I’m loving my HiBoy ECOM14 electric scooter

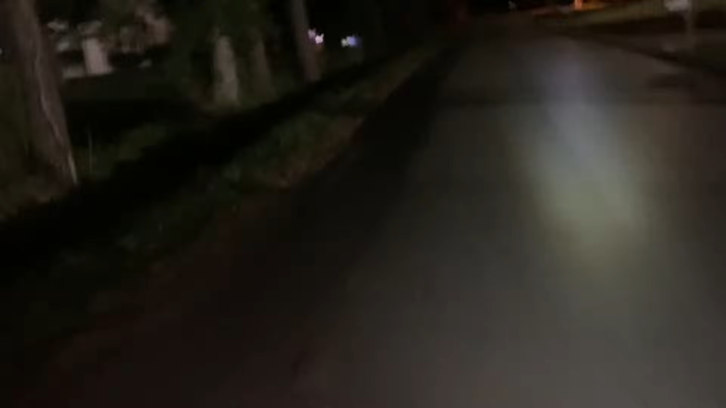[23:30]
Jiggle, you heard, is asphalt. They patched some holes today, and some of that asphalt rock is still
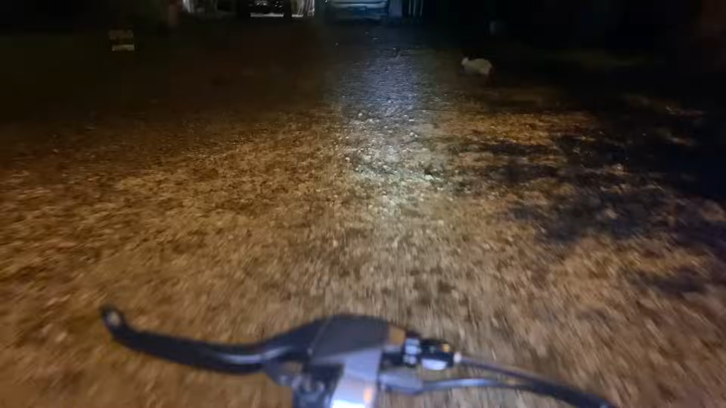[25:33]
I'm one-handing it right now. It's not as easy one-handed, but you can still do it.